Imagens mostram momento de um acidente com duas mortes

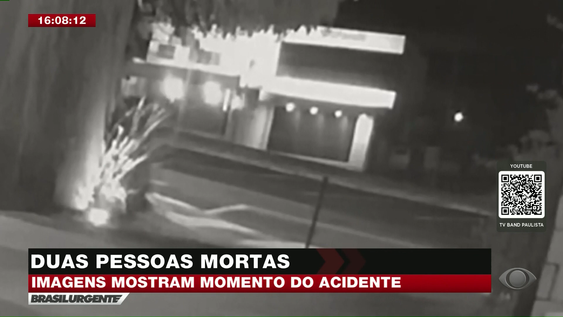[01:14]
Segundo informações do boletim de ocorrência, o adolescente que dirigia o carro era um adolescente de 17 anos. Ele dirigia ali o carro pela rua quando perdeu o controle da direção e bateu violentamente contra o muro de um estabelecimento comercial. Imagens de câmeras de segurança registraram essa batida violenta. Nas imagens dá para ver o momento que acontece a batida e com o impacto que o carro bate contra o muro, ele ainda sobe e bate contra o teto desse estabelecimento comercial.